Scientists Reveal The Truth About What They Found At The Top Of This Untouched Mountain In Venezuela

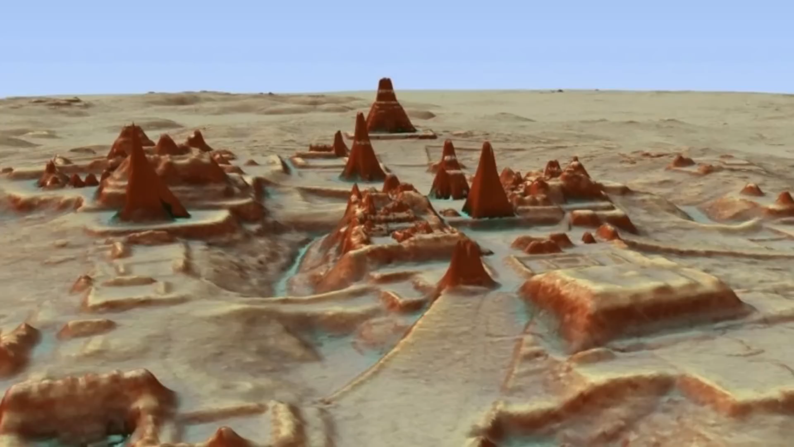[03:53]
Tikal is an ancient Mayan citadel tucked away in the dense rainforests of Guatemala.
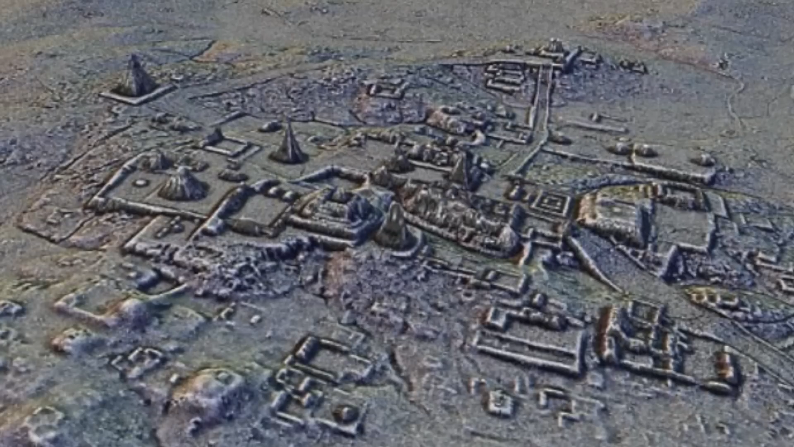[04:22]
Located over 800 miles away, the civilization was thought to have a presence in the Mayan city based on artifacts and inscriptions found in the area. With the use of new technologies, a recent high-tech discovery indicates that they were more deeply connected than archaeologists had originally thought. Thanks to a 3D image of the area created using LIDAR technology, a hidden pyramid has been found beneath an unassuming hill in the Tikal landscape.